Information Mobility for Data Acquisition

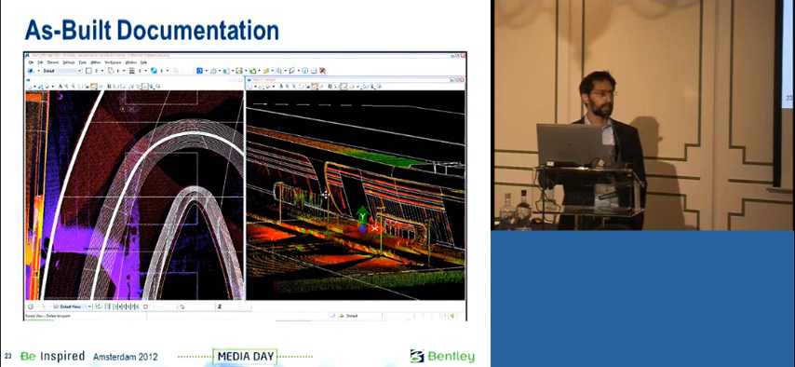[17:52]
It captures all the design changes that have occurred during the construction process. Although we try to minimize those, they are typically inevitable in any complex project. The key thing is we want to capture them and understand what's happened.
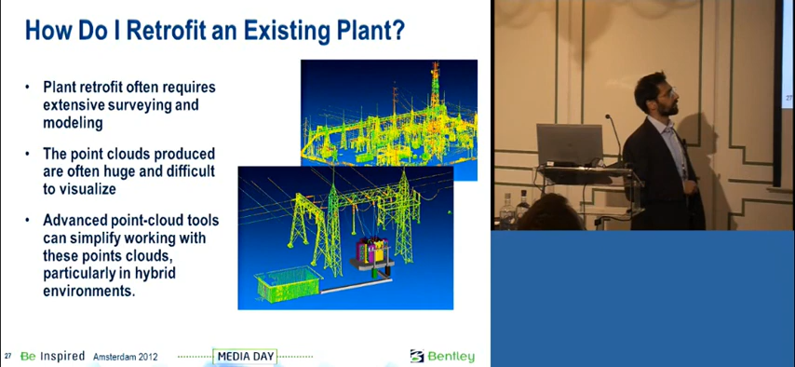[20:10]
very complex, visually very complex, and difficult to interpret visually without expert knowledge. Well, in Descartes, Bentley Descartes, we support advanced point cloud workflows and advanced visualization,
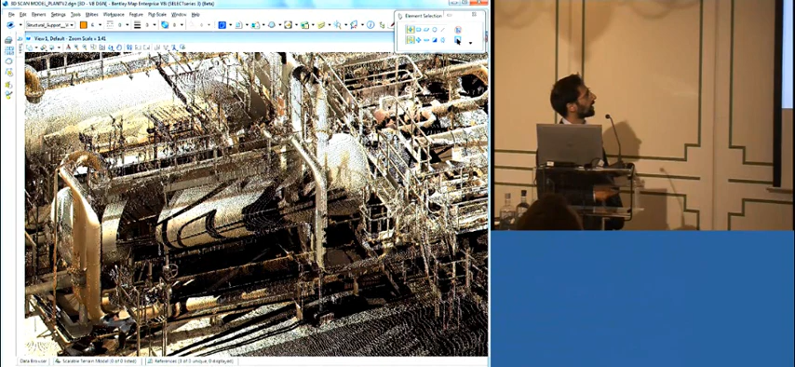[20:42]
So within Descartes, we can select that part, just place it onto a different class, hide that class,
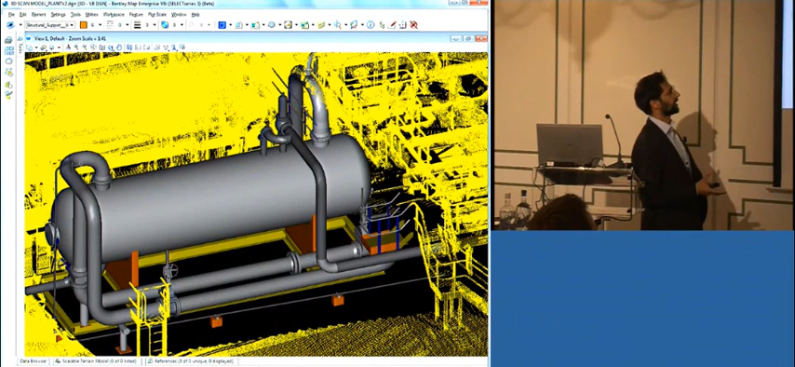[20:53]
and replace that with a vector model. The key lesson being you don't need to vectorize everything.
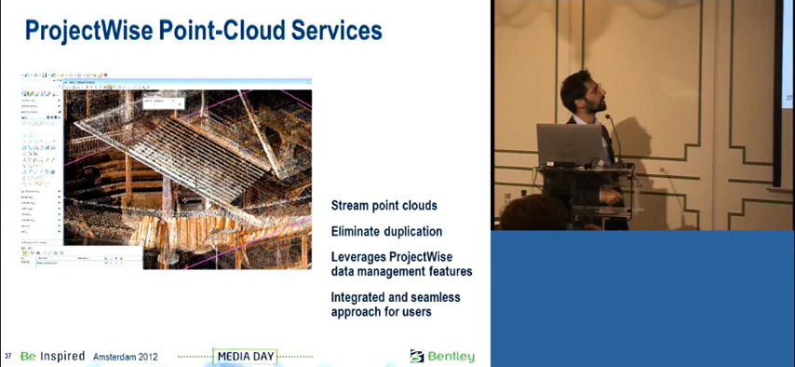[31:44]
So, here we're seeing data streaming as the view is changing and that's coming across the ProjectWise server.